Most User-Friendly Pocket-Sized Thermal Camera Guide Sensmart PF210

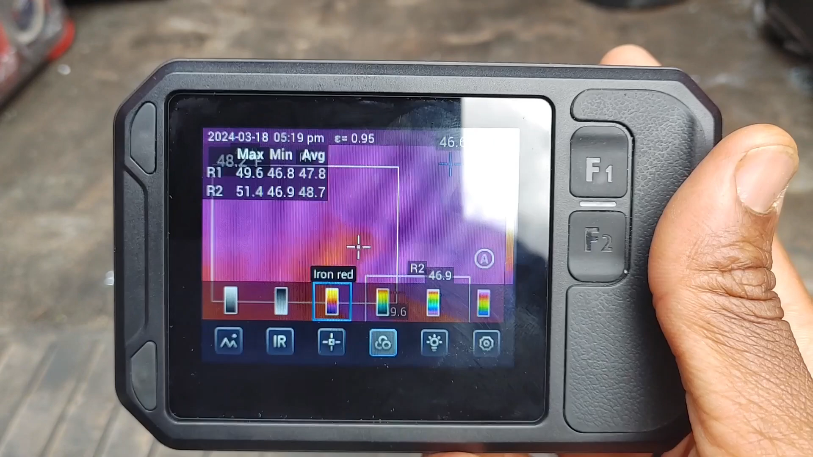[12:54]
pretty but pretty well basic you know straightforward camera definitely gonna go and show you some in the field examples photos and things like that how the photos
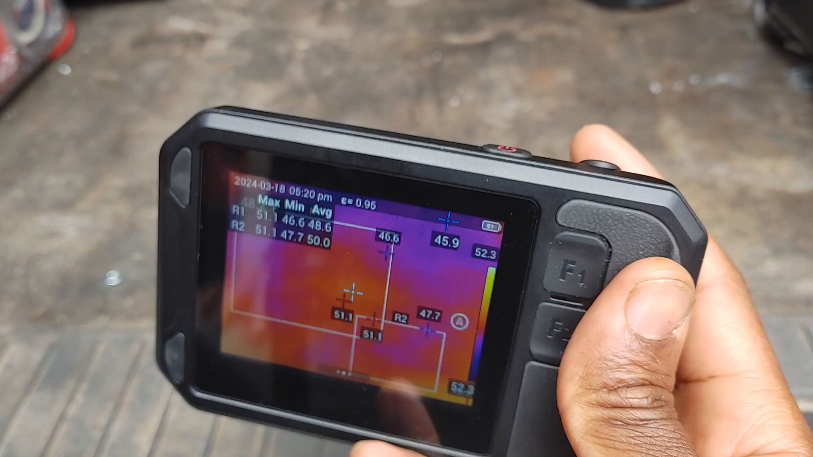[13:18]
built in your laser distance measurement tool infrared camera so this is the PF
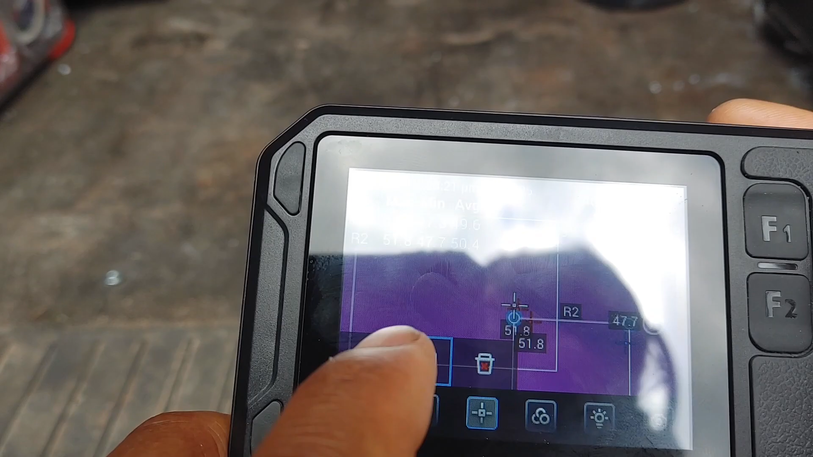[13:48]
get rid of those analysis points clear those out so you know just this
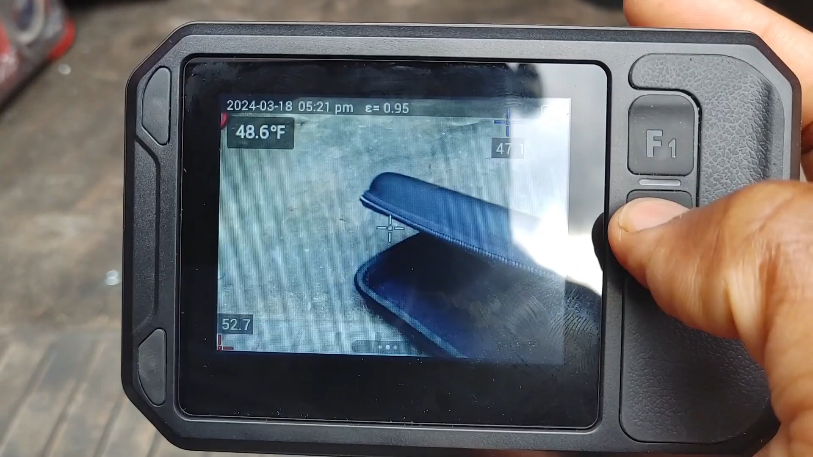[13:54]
On screen: spot 48.6°F
just the ability to be able to simply swipe your image into
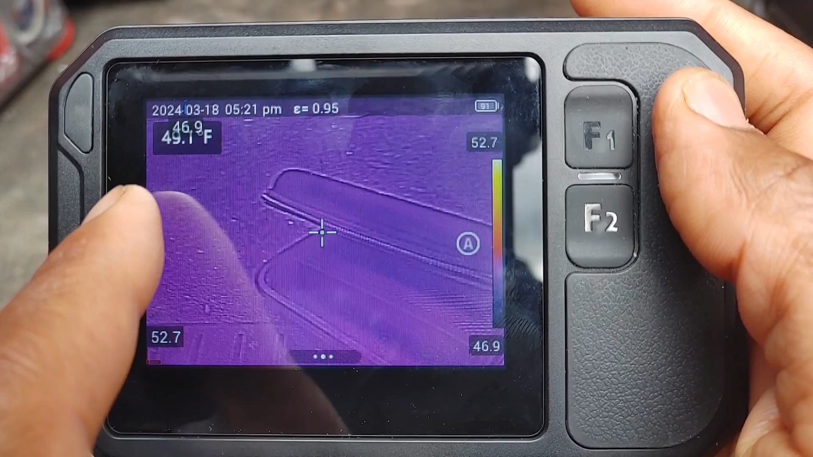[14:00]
alignment like that I mean that's really cool I don't think I've seen an image yet that does that and then just being able to adjust manually adjust my sensitivity thermal sensor sensitivity like that
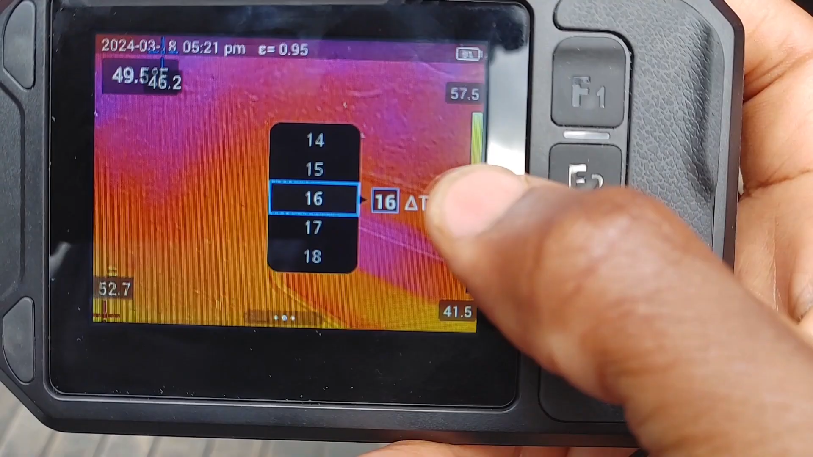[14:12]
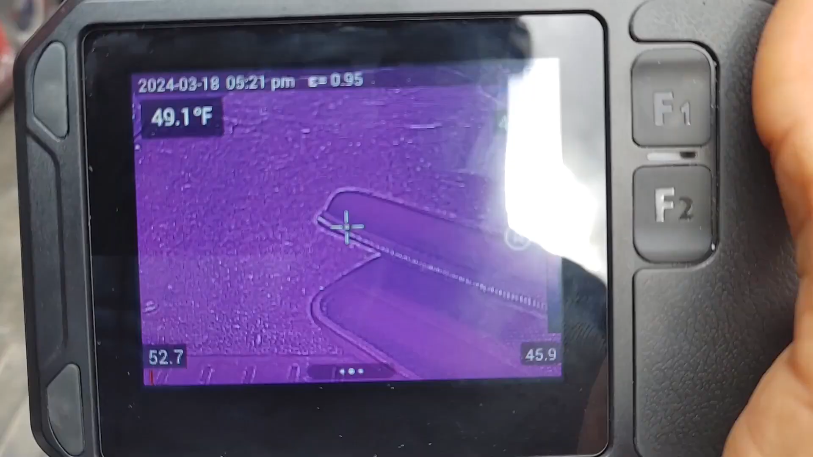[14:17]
On screen: spot 49.1°F
having multiple adjustment points for that I know
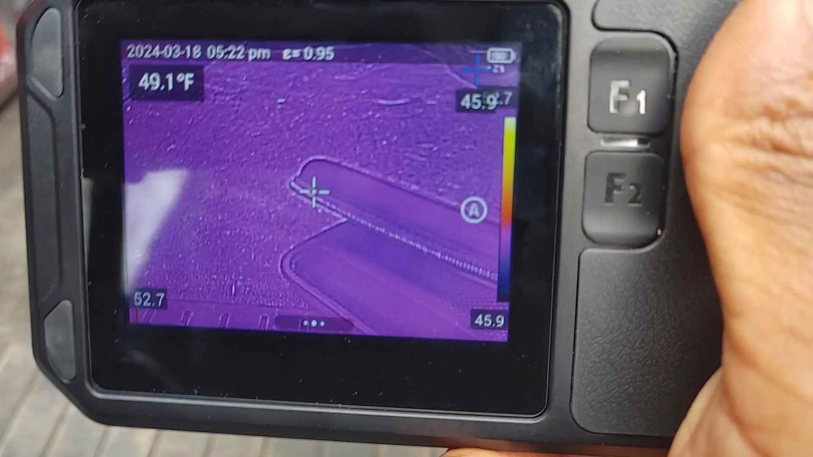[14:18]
On screen: spot 49.1°F
FLIR has got that one touch where you can actually select the point on the screen it'll adjust based off of the actual temperature or
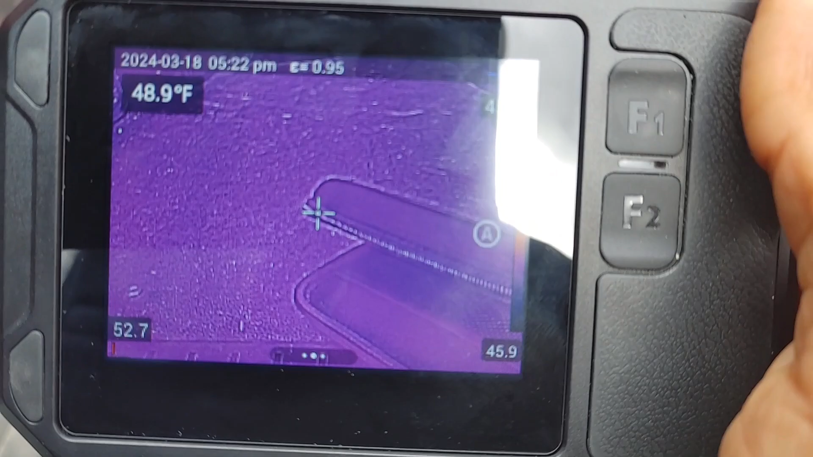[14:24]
On screen: spot 48.9°F
contrast of that one the spot you select which seems pretty cool as well but this I like this one a
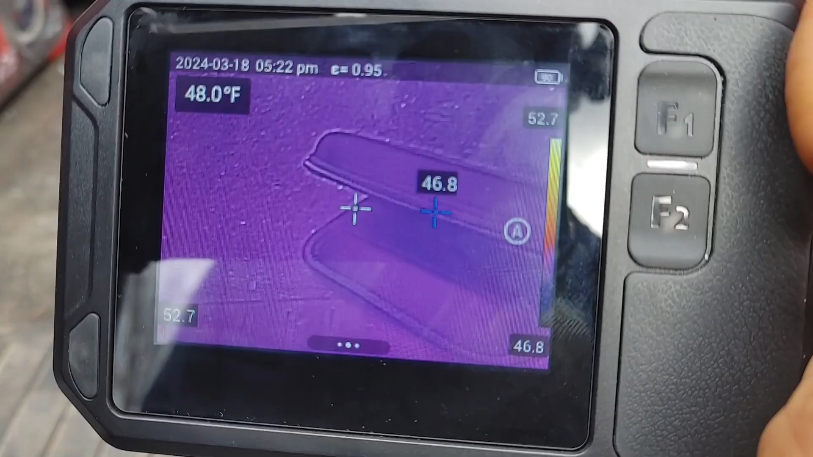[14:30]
lot better okay so another really powerful uh feature or use for these uh thermal imagers is uh using on commercial buildings that have multiple units now this commercial location I was at in particular had about four or five package units on the rooftop and sometimes it's hard to tell which areas are being heated by which unit so with this one I went and turned the thermostat on and waited a few minutes to let the system run and I was able to look up at the ceiling well the only one system running and see which
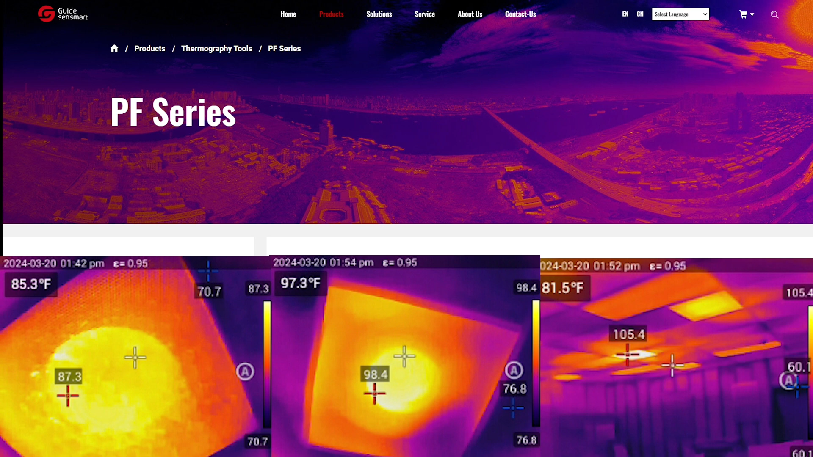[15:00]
actual registers were warming up heating up quickly then I was able to actually locate and verify which zones are being heated by which unit
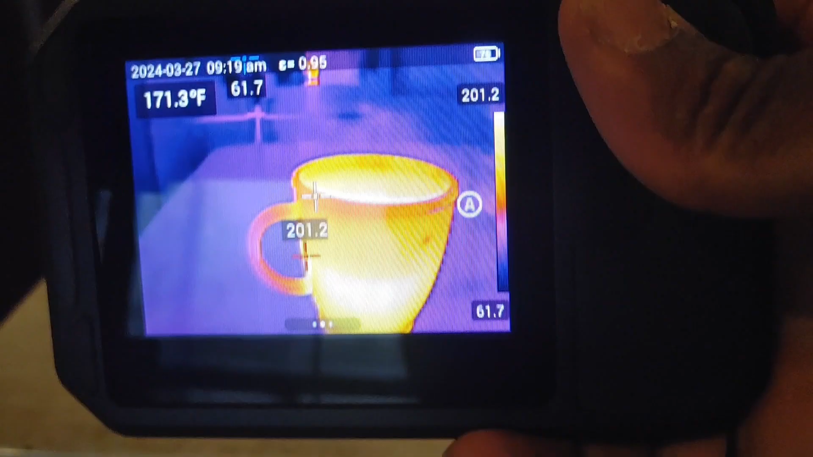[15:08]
On screen: spot 171.3°F
okay so I just wanted to shoot a little another video that had a little bit more thermal contrast
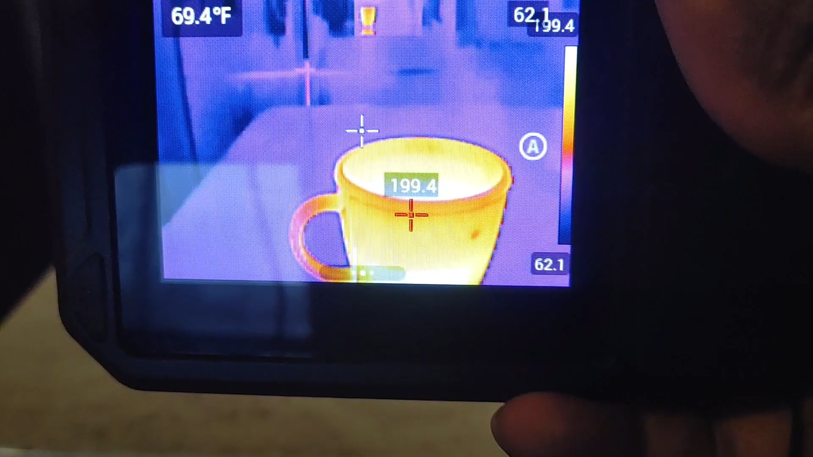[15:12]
here you can see I just pretty much boiled some water in the microwave and uh you can actually see the steam rising up off it that's how
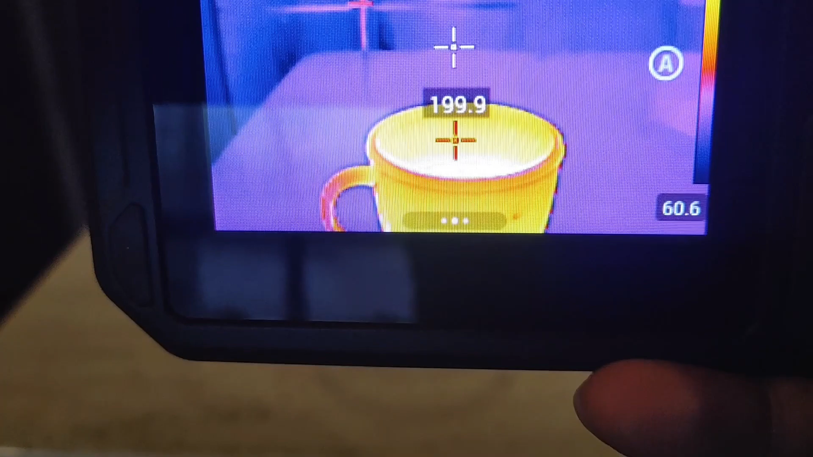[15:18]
sensitive this camera actually is now
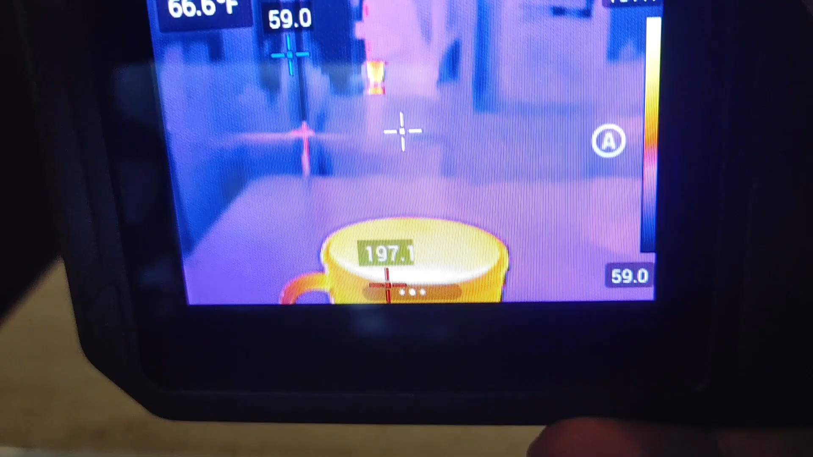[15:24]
if you look behind if you look on that reflection on the refrigerator there that little hot spot the
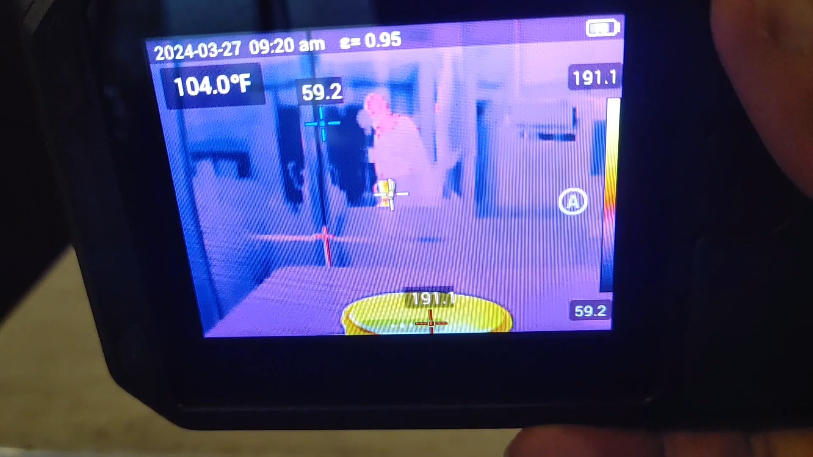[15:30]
On screen: spot 104.0°F
crosshairs on now that's exactly why we have to um
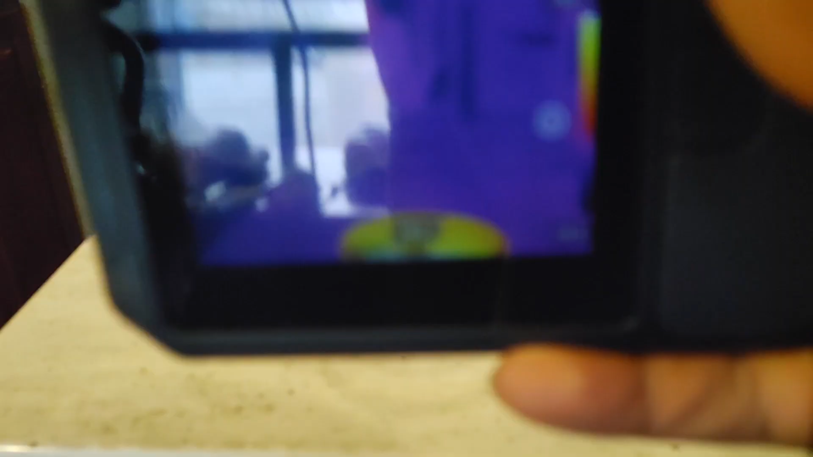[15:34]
enter in the thermal reflection
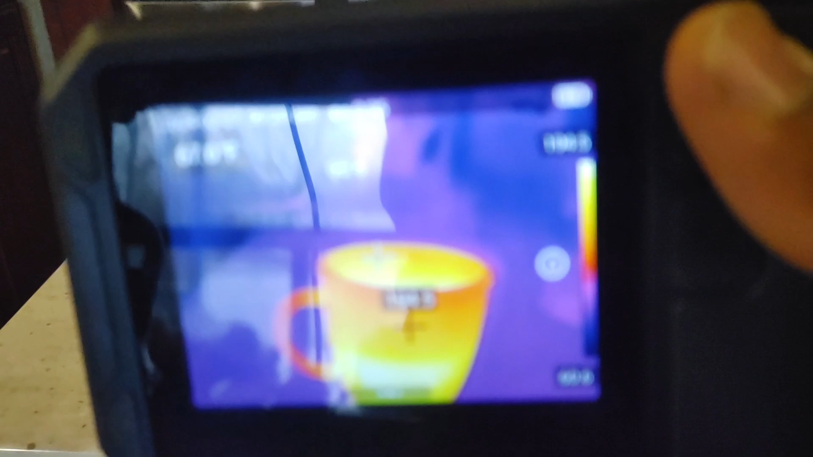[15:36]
value or just the reflective temperature that
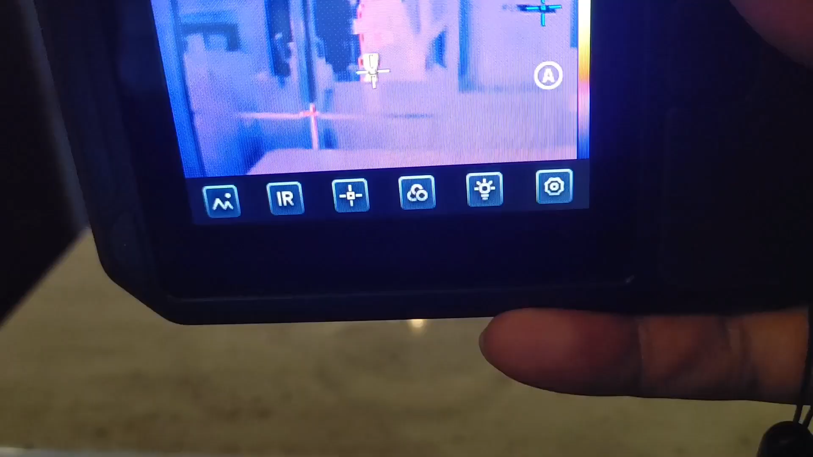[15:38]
reflected temperature is 103 degrees as